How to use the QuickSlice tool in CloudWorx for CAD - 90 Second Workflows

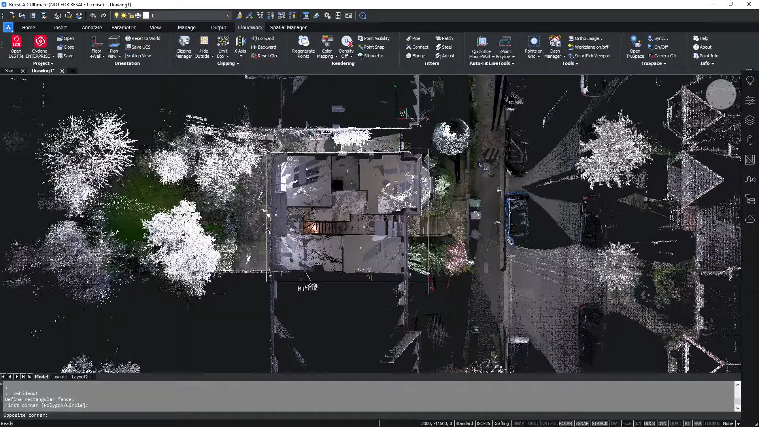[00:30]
Once we've cropped this down and jumped into a 3D navigation view,
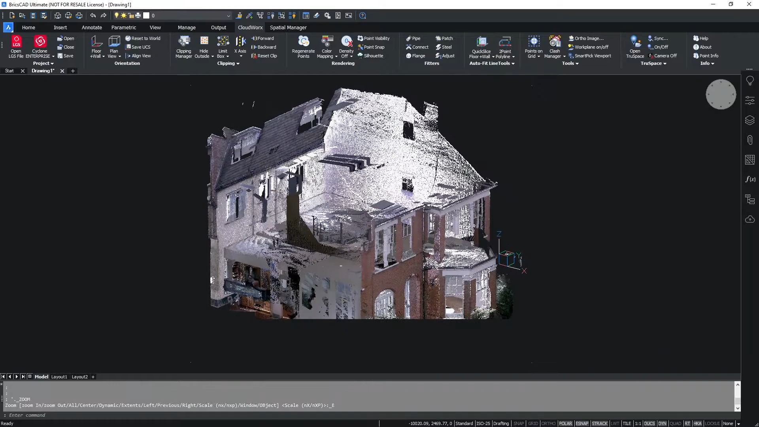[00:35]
we can simply click on the quick slice tool. Here we have the options for the different quick slices available.
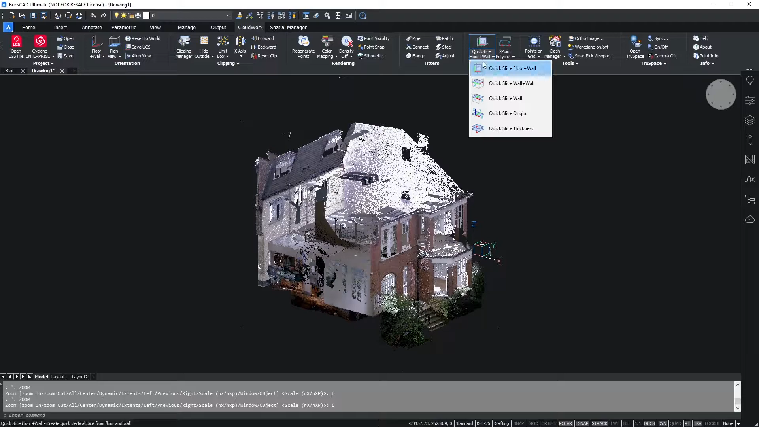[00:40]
For this, we're going to use quick slice wall and we can simply use this by clicking on a single point in the point cloud to create a slice through our data.
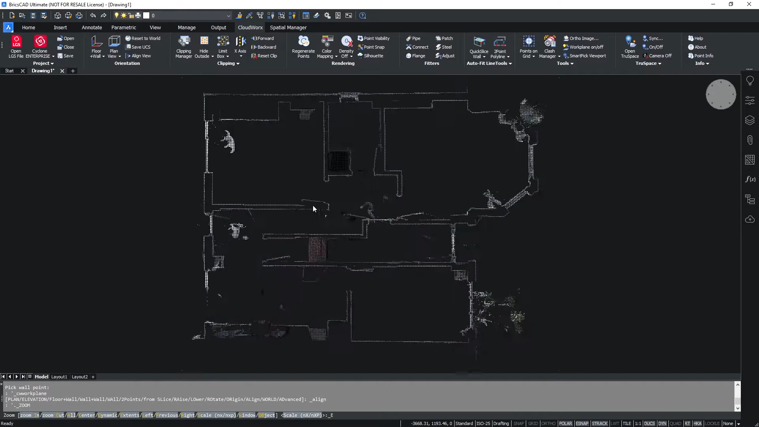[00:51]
To align the view, simply select the align view from the orientation and we can also change the colours to make it easier to view. I'm going to change mine to intensity values. From here, I can activate my polyline tools. I'm going to use the two point polyline and simply by clicking two points anywhere along the line on my point cloud, I will extract out a polyline.
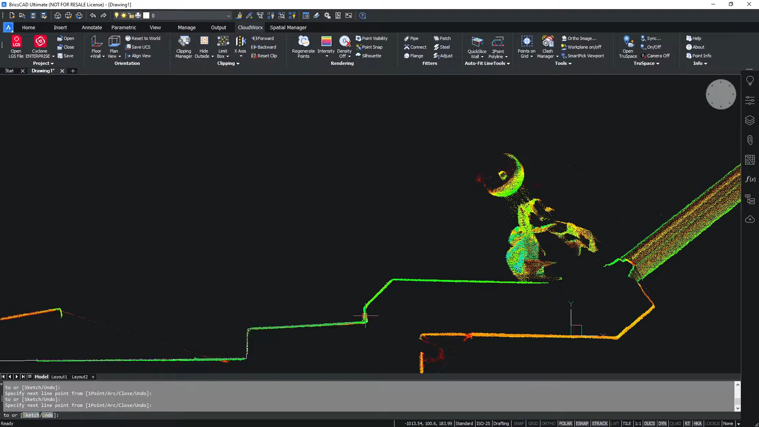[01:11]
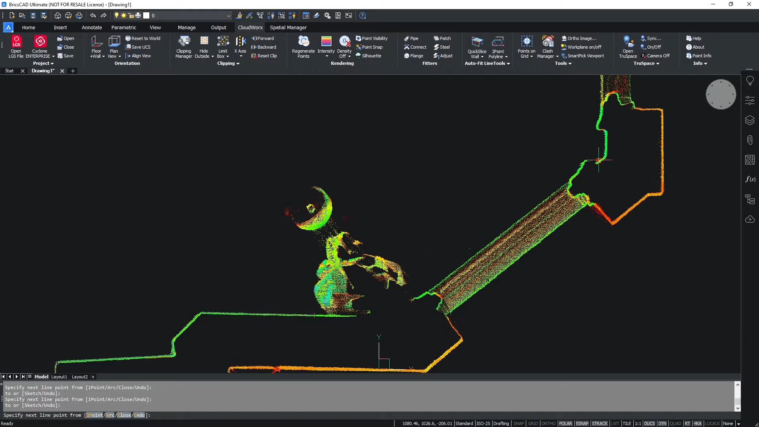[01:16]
If we're finding it difficult to get the data that we require, we can simply use the move forward and backward still to move up and down through our slice of our building.
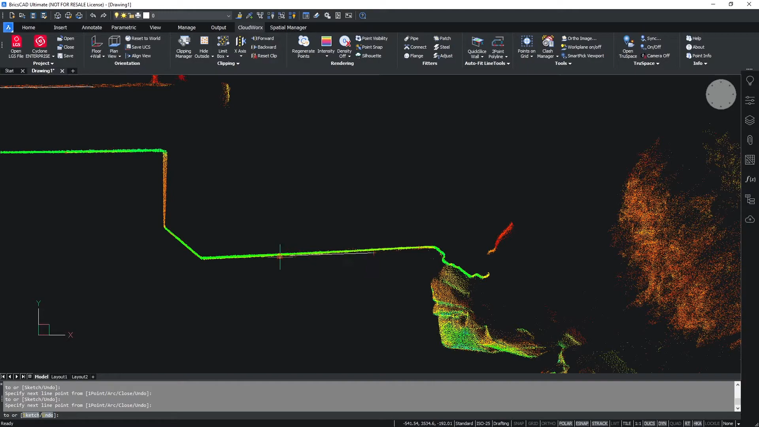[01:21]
Once I've completed this and gone the whole way around the room,
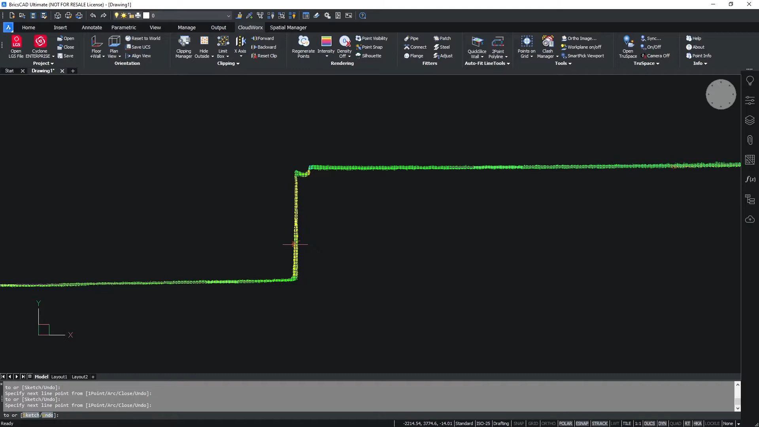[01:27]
I can simply then click close to close off my polyline.
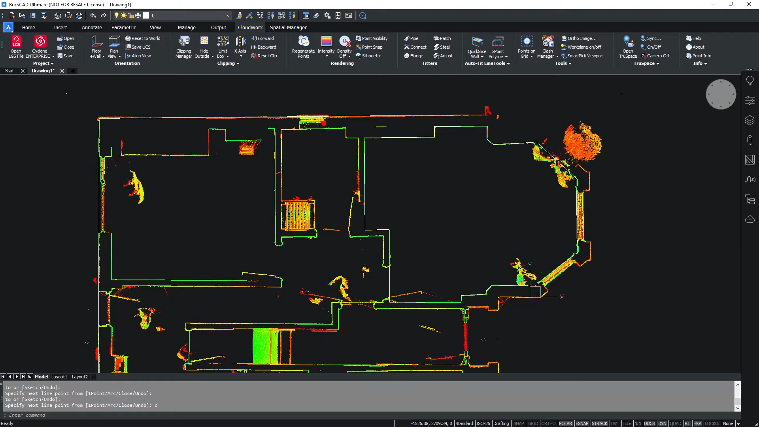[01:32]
If I turn off my point cloud visibility, you can see that I have managed to extract out the interior line of that room. Thank you very much for watching.